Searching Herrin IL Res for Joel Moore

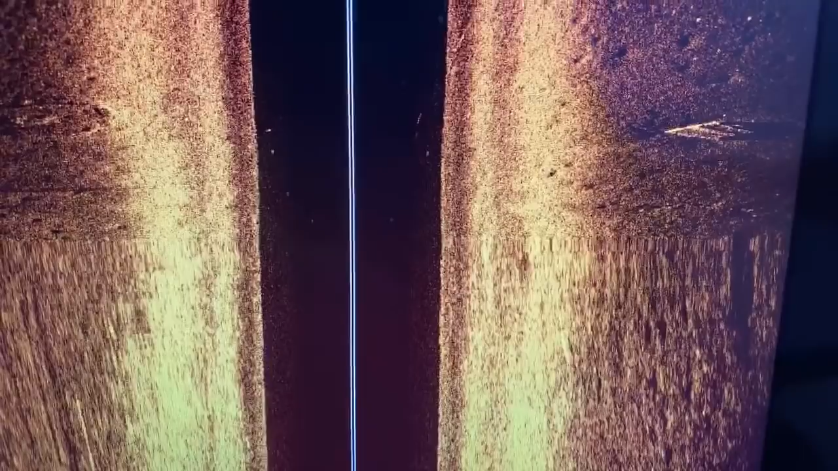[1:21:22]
just tell them I'm, yeah, let's do that. Let's side scan it. Good idea.
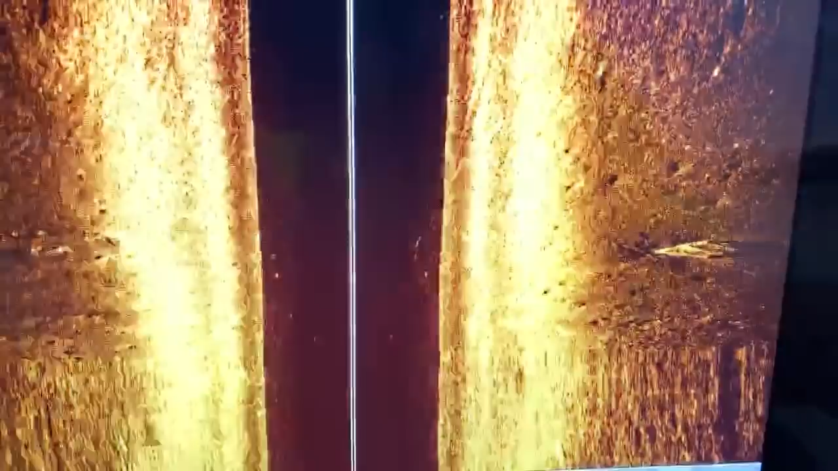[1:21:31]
Well, if Jacob could, let
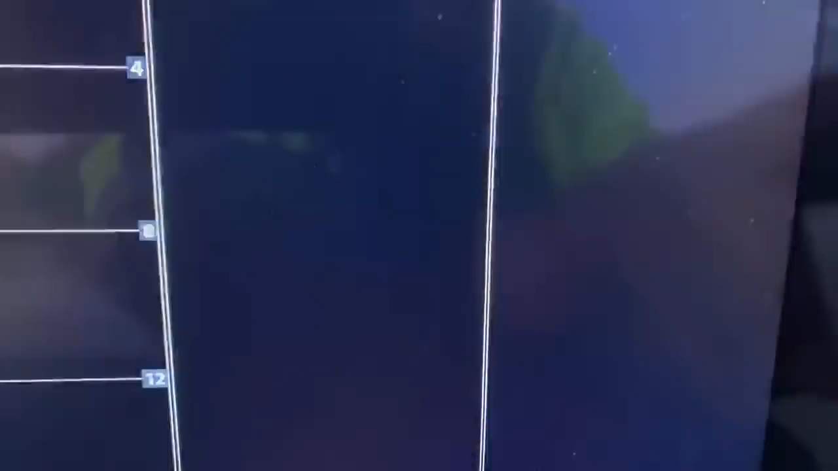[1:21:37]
me see this. Okay. So I am going to pull my magnet back up. I am going to side scan it. Ooh, my legs are cold now. That rope is wet.
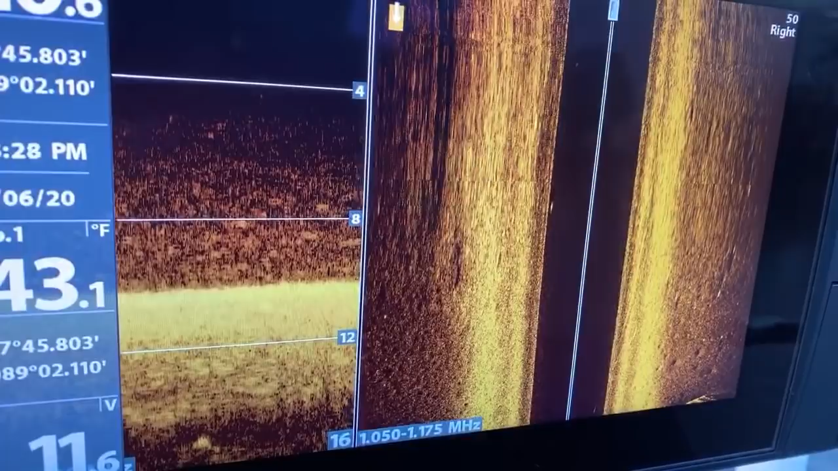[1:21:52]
Okay, we'll get the magnet back up here, and we're gonna do what Corey said. Corey Johnson said do a side scan on it and see if we can. We should be like right over top of it. Bonnie Chaos, the one I have only has. All right, so yeah, we're right on top of it again. I think that's actually,
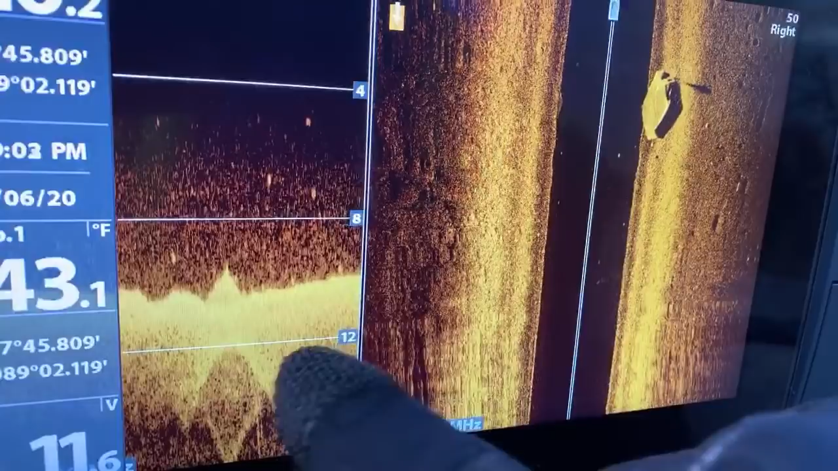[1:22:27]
On screen: water 43.1°F
a ladder or something there. Yeah, that's definitely an old boat dock. That's crazy though.
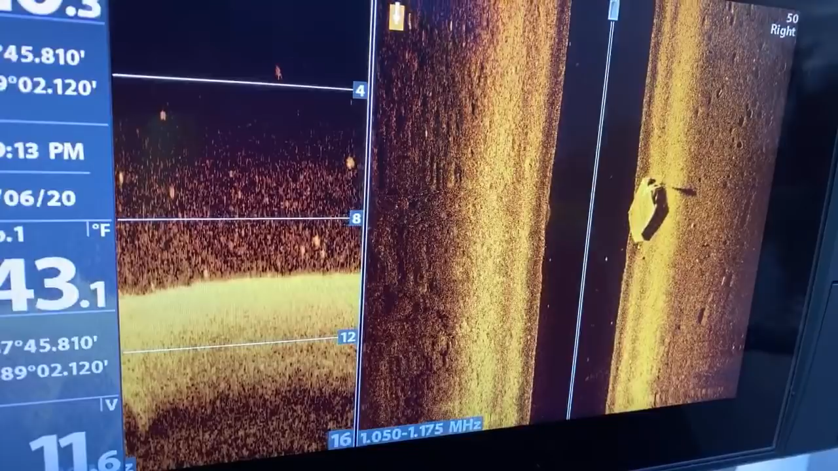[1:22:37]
It didn't show it really on, that's why I don't really do the side sonar scan.
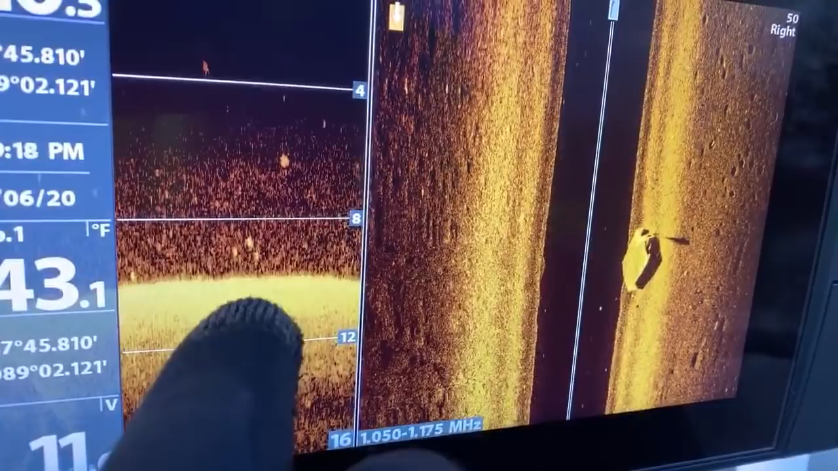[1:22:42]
I'm not saying that you were wrong to say that, to ask and on to do that, but I think that the side sonar scan is almost worthless to me. What would be really good,
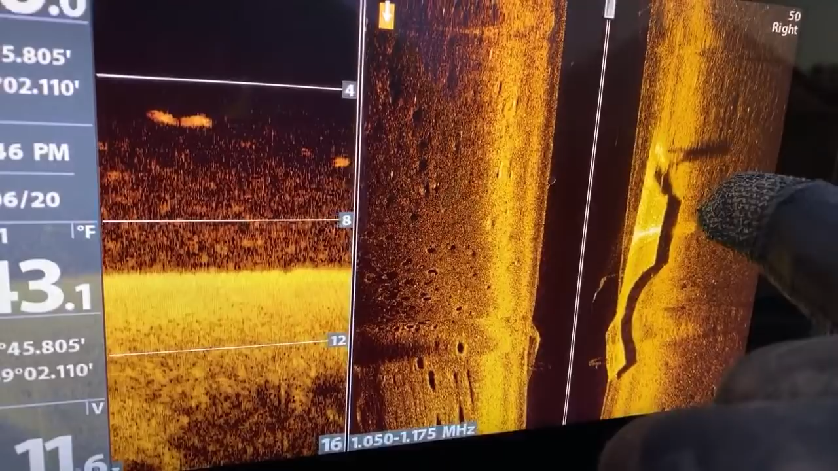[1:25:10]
I know this is not what you think it is, but it kind of looks like a person standing on that. I mean, I know that's probably kind of crappy to say, but it kind of does. There's something over top of it. It is getting dark. So we're going to, that's just a platform, guys. I can tell you that right now.
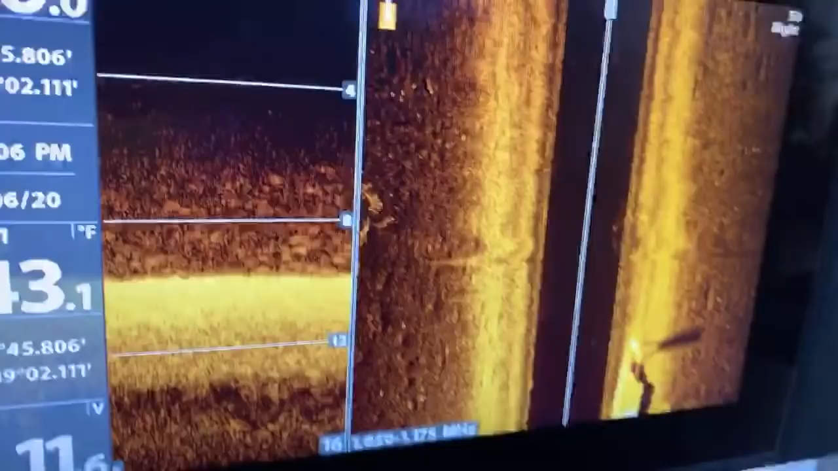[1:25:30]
So check out Britton, and if somebody will throw his link up on the description, or not description, but in the chat, it'd be awesome. Let's check him out. All these guys are doing big things.
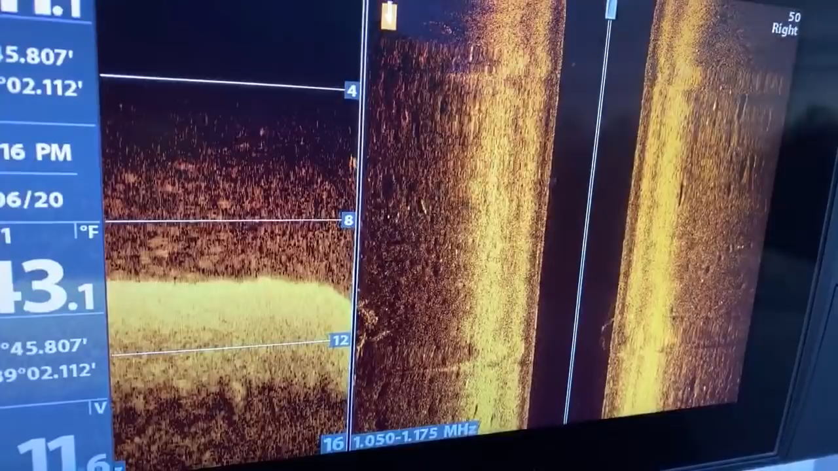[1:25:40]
So, and that's the platform again. We're right over top of it. It's not metal, so it's not,
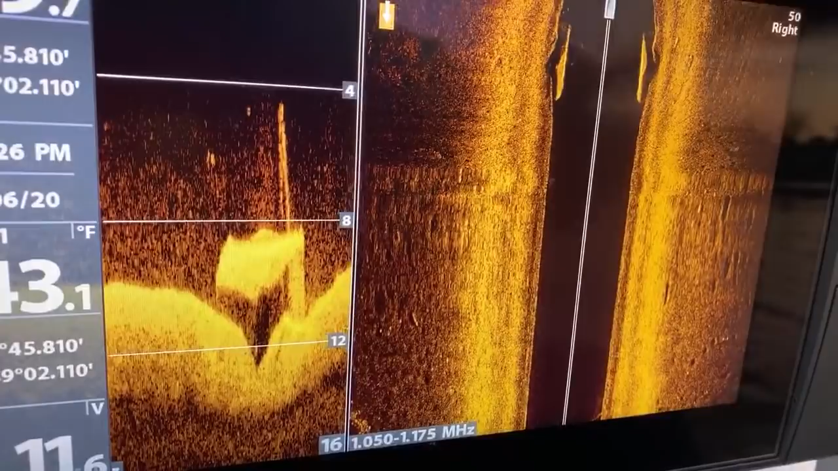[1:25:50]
and I don't know what this thing is, but there's something sticking up from it. I swear it's like a pump up. But it's got a lot of fishies around it. See all those fish?
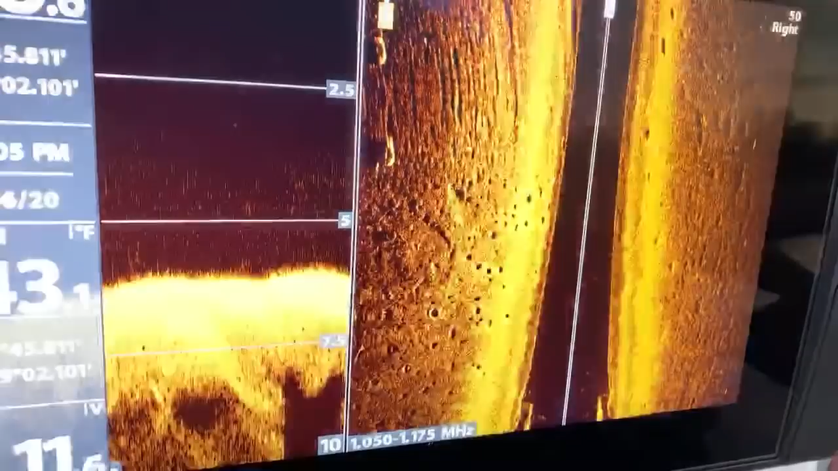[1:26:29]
It's not that I don't know what I'm doing. It's that I'm stupid and hit different buttons. Ooh, look at that fishy inside that right there. That's a big one. Okay, let's go.
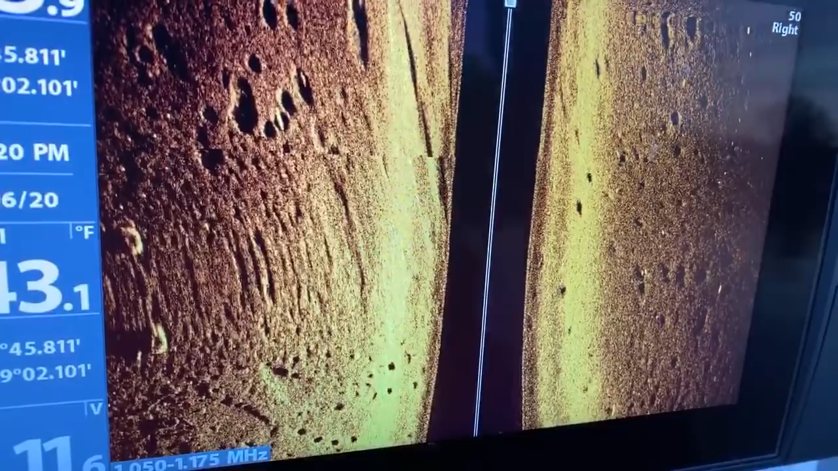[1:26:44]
Is it getting dark here? It's getting pretty dark. Stop saying I'm stupid. Well, okay.